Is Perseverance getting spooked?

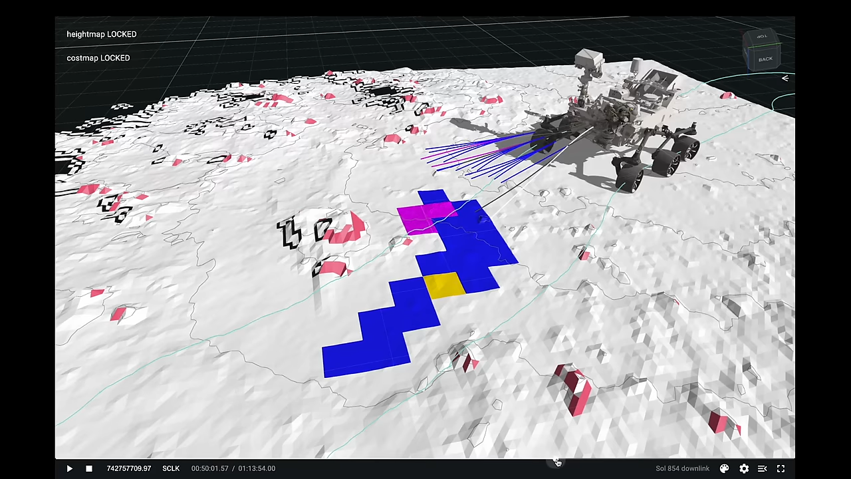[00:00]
Perseverance has the most sophisticated autonomous driving system ever sent to Mars,